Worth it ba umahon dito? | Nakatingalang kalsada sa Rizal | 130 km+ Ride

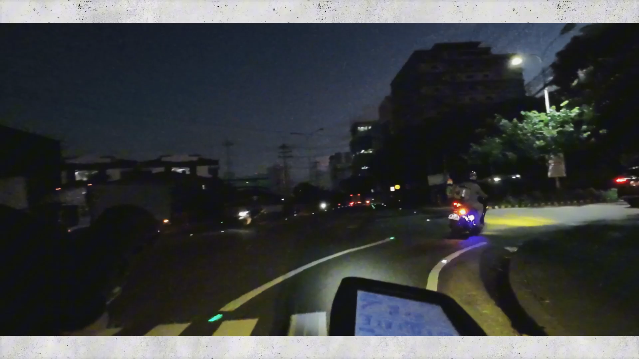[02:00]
dadan tayo sa Commerce Avenue then ayun dun na tayo sa may U-turn sa may dating Star Mall and